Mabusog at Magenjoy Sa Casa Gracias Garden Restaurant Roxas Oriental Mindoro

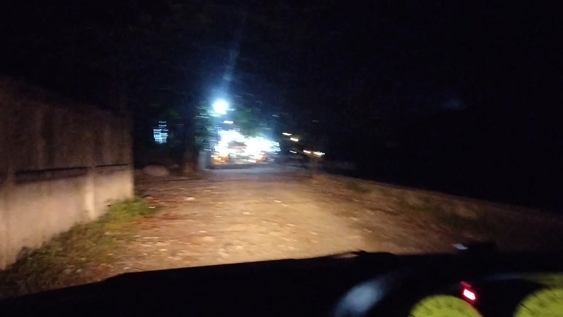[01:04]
Medyo ginabi na kami nang makarating dito. Pagdating pa lang namin dito, ay inasikaso na kami agad ni Kuya.